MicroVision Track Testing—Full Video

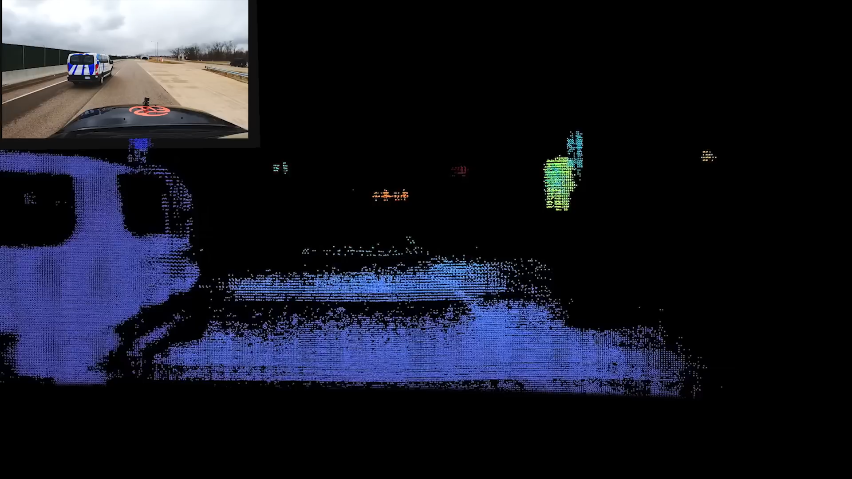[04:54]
With low latency, Microvision can update the drivable and non-drivable point cloud with speed and accuracy, allowing the vehicle to react faster.
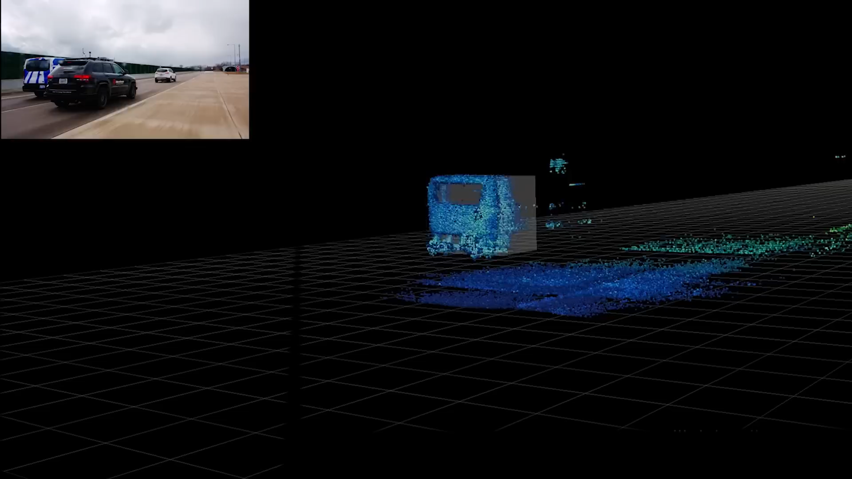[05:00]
Using a dynamic field of view, it visualizes the truck and the encroaching vehicle at near range, as well as the obstacle in the right-hand lane.
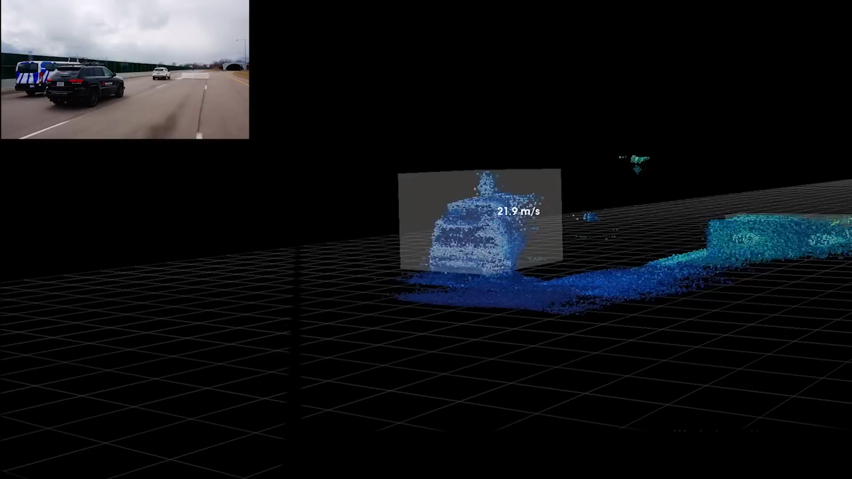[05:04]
This is another scenario that most drivers can relate to. You're driving along the highway, and there's a vehicle that is coming on an on-ramp and about to merge on in front.
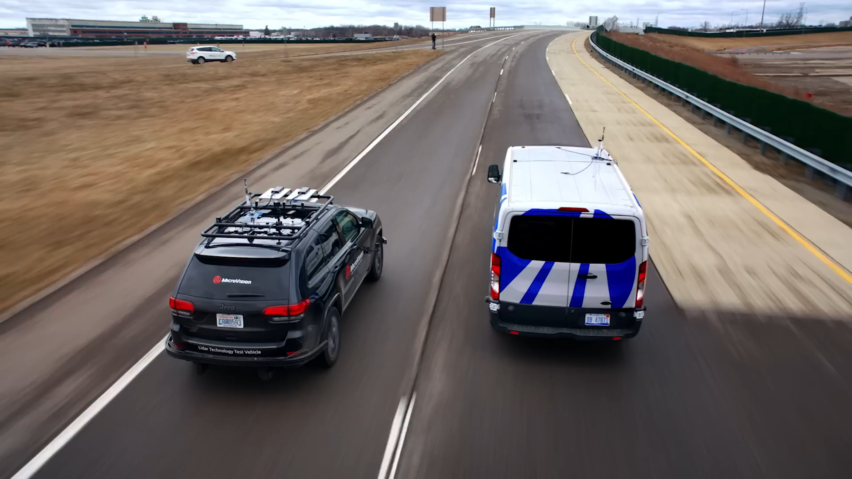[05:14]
So what we're going to see in this particular scenario is the LIDAR
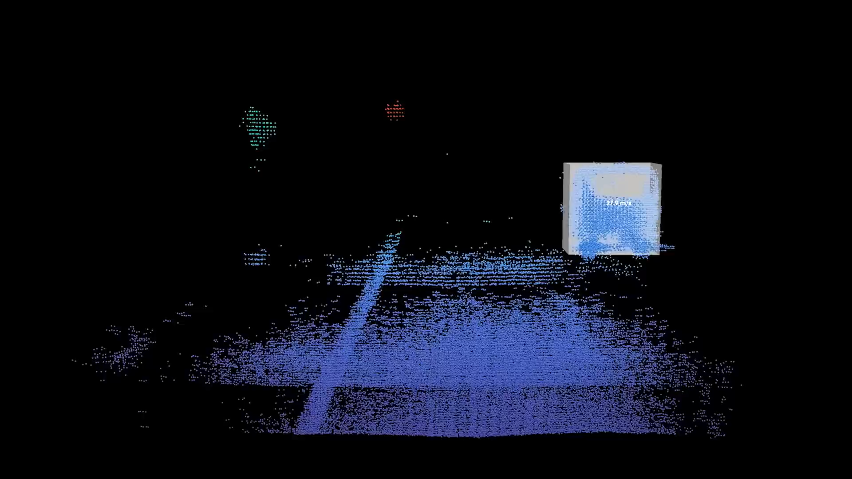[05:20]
perceiving all of the vehicles that are on the road simultaneously. And what's so critical here is the ability to understand the velocity of all of the vehicles involved in real time,
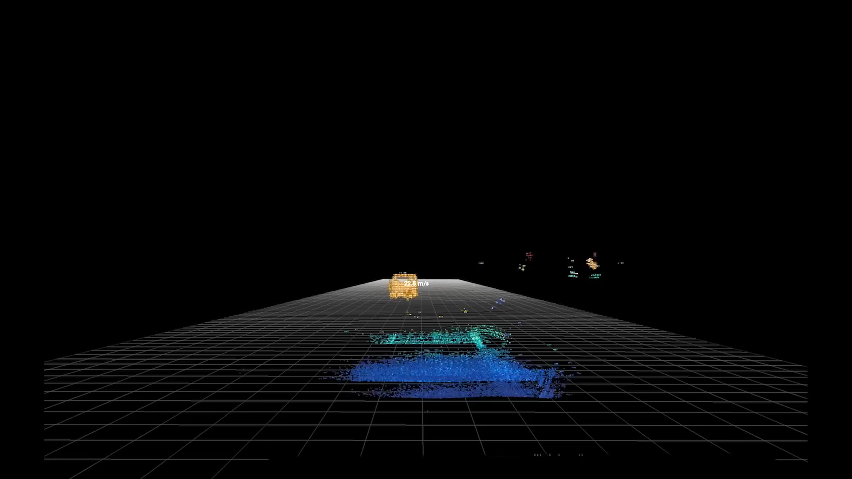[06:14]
By passing along this ultra-high-resolution point cloud data,